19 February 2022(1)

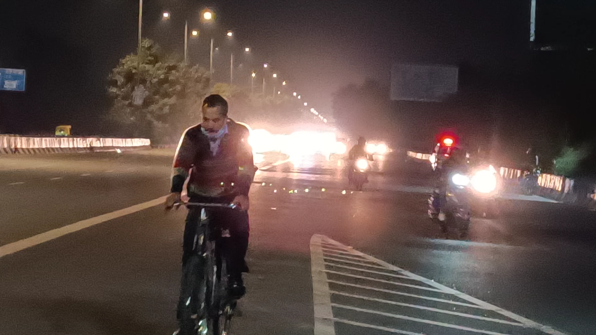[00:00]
ये अक्षरदाम जाने के रास्ते, आयितियों से अक्षरदाम जो मुडते हैं लक्ष्मिनगर जाने के टाइम में, एक बड़ा खत्रनान मोड है और इसमे कोई लो कोई एक्सीदेंट होने क्वाव बना दर्दा,
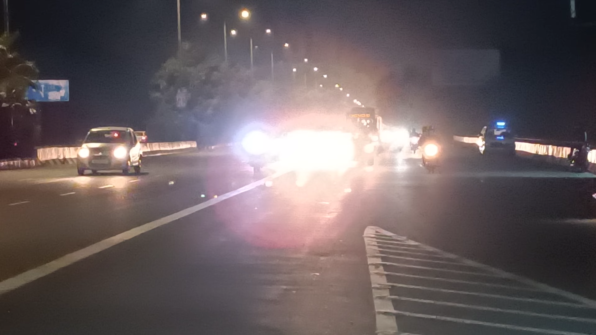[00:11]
इक ये क्किसे मोडते हैं, युपी अक्षरदाम गले गाड़
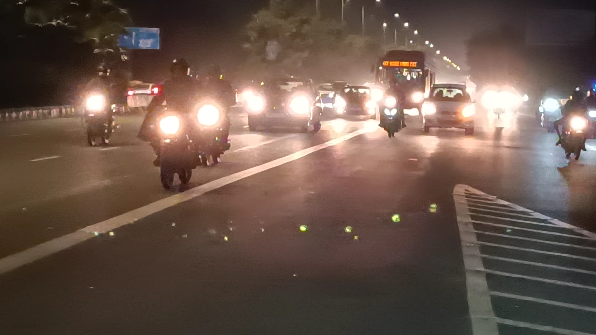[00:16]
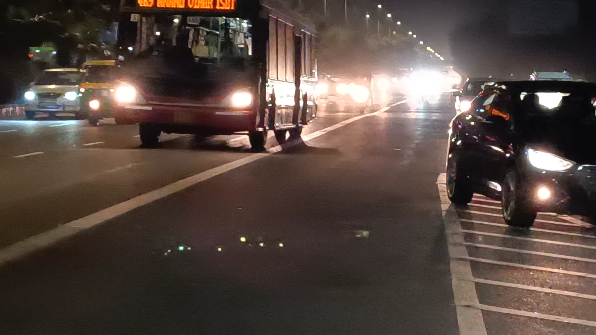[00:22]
यहां बंपर में और स्पीड में गाड़ी आती है और अचानक मौड़ देती है इसके वैसे एक्षिएट में कितरा रना हुआ है